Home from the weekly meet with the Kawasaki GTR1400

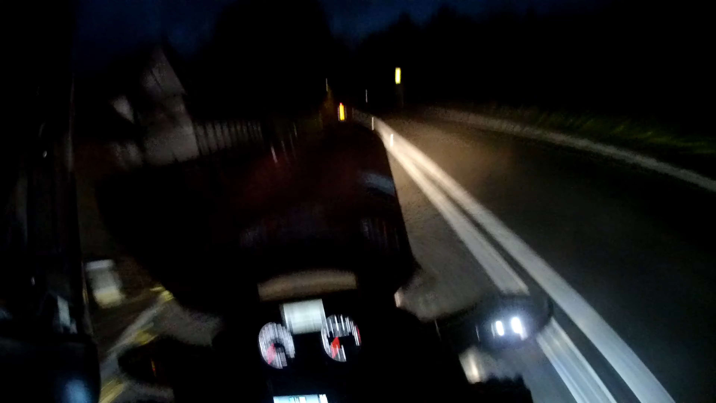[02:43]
er, anyway, so, that was bike night, good time was had by all, and we are now on our home, as, er, as usual, that's Charlie up in front of us, on his little Honda CBF125, and we're going to make our way home, er, this weekend, er,